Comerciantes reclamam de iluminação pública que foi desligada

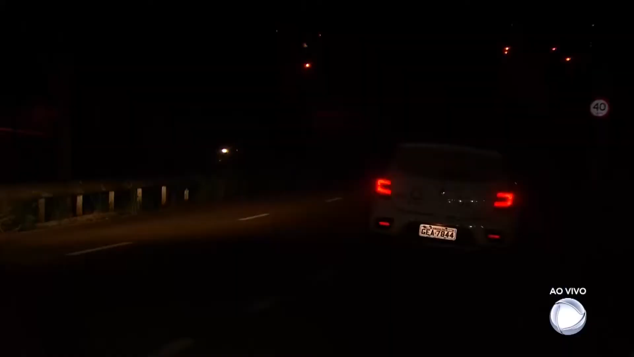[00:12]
Avenida Hélio Palermo no recanto Itambé, região leste de Franca.